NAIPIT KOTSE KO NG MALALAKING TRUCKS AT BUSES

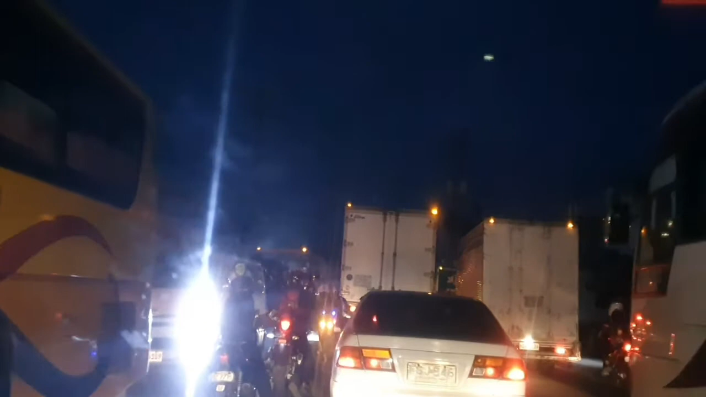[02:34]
Ayan. Ayan. Super, super mega. Nandito na ako sa may Polo, Jesmo Road.
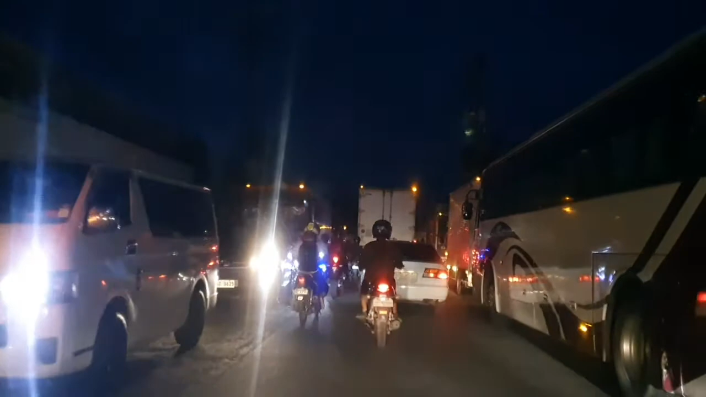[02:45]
Ito yung isang kilalang napaka-traffic sa Pilipinas. makakainit ng ulo.